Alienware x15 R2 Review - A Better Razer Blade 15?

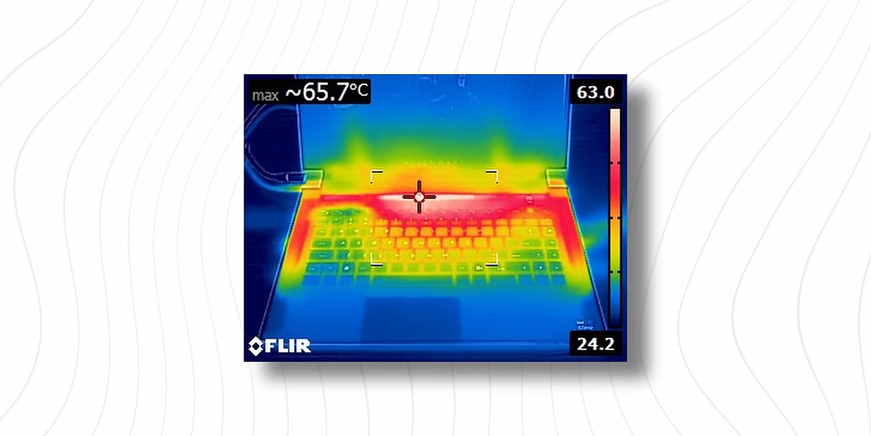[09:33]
On screen: max 65.7°C
being said what really blew my mind was how well alienware's managed their external temperatures even with such hot running
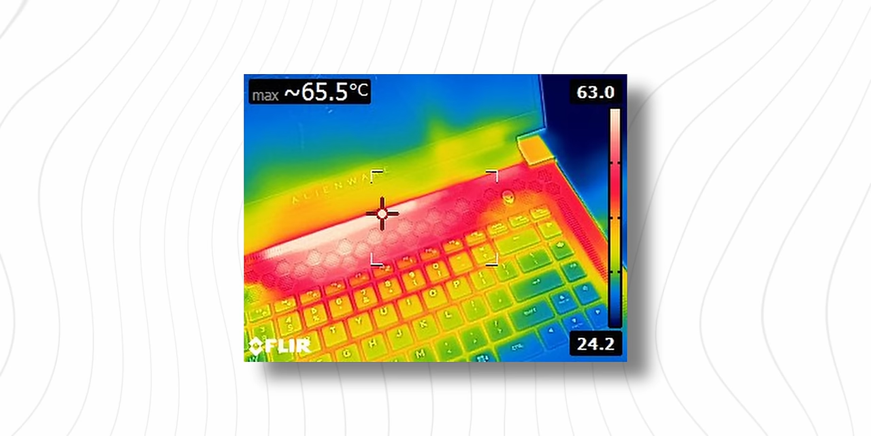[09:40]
On screen: max 65.5°C
components i mean look at this thing while there's a hot spot at the top of the chassis all the important areas are completely cool when compared to
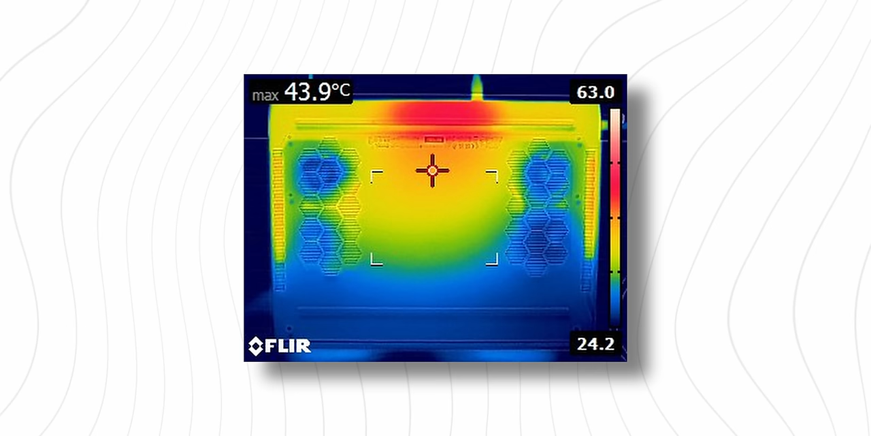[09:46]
On screen: max 43.9°C
the competition not only that but all the hot air is exhausted out the back so you don't have to worry about toasting your mouse hand either i am back to say the nano